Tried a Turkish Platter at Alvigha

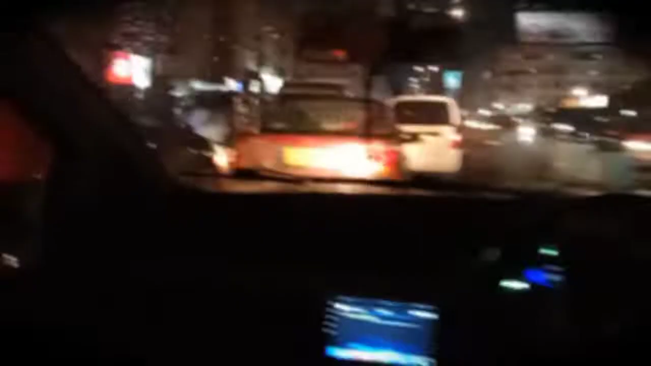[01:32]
ट्राफिक चेक करें भाई पता था कि आज यहां पे तना रश होगा यहां पर यह दमतल पे भी होता होगा मेरे खा इसने बड़ा मसला कर दिया अपे बात तो सुना अगर बारिश होगा इपर हम क्या करेंगे बड़ी है अल्वे अपरी सो नेंगे अपर बाई देखो यार
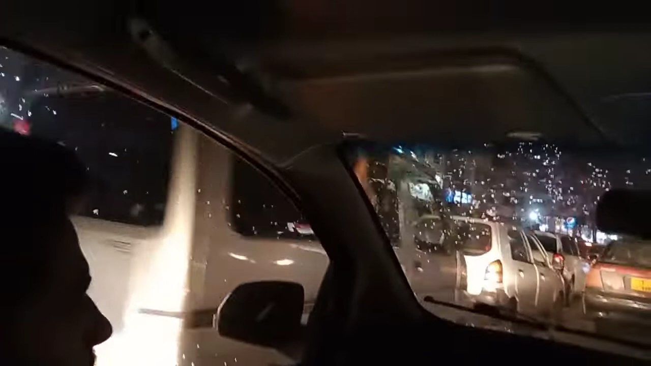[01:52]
बारिश की प्रिडिक्शन तो है और बहुत कराची है यहां तो दो मिनट के अंदर कष्टिया निकलाती ही इतना पा